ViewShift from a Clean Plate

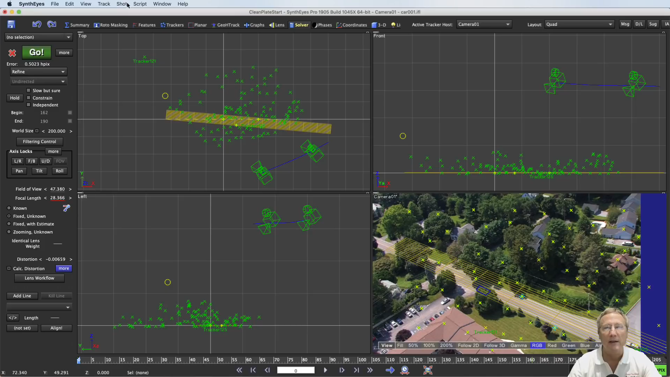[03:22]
bringing the illumination information from the current frame to the new shot's first frame also. It will adjust the view shift to set the source to the single frame camera too. So, our output is set up. The other settings are at decent default settings.